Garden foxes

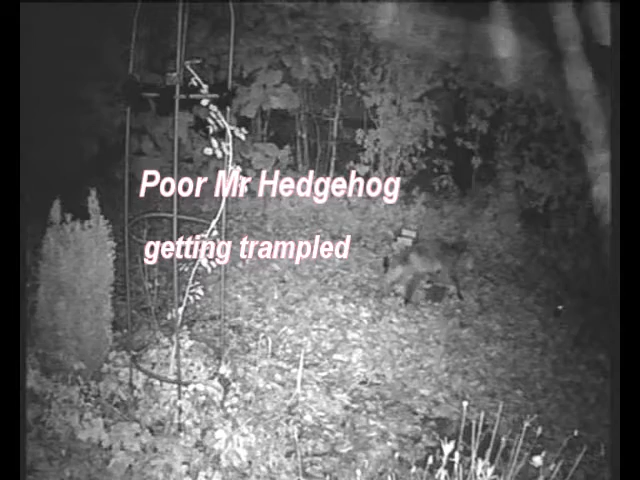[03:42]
He's quite a bully that one there, still standing over the hedgehog, old mate he's in the background looking, waiting for his opportunity.